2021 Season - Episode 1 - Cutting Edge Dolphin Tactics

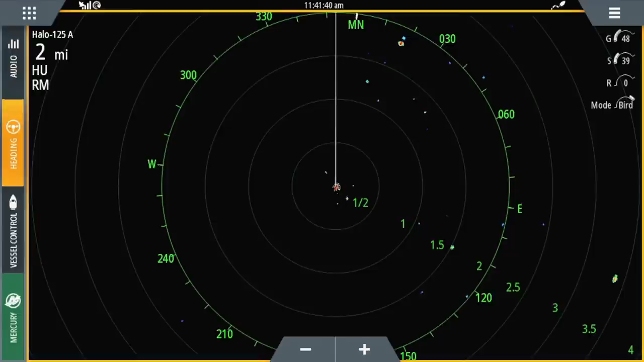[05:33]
blotches of birds and you'll see if they're moving. They'll see if they're moving north, south, which direction they're doing. And the radar is so strong today, it'll pick up three or four birds where it used to just,
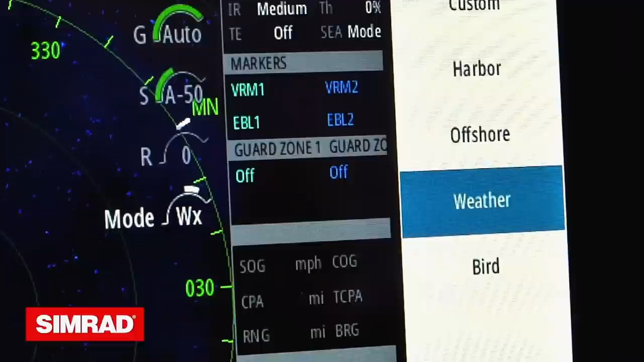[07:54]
it's very small dolphin, blue runners, or tuna family members.